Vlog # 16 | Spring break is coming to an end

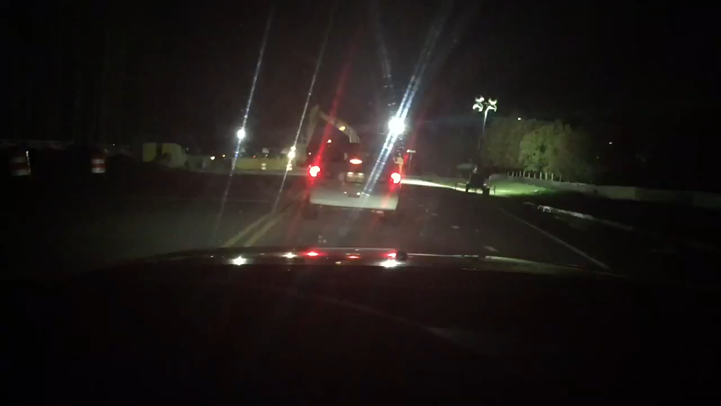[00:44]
Yo, YouTube, like, we over here trying to get our shopping on and shop till we drop, and the construction people are trying to construct the road. This is ridiculous. Oh yeah, but he can go. Oh no.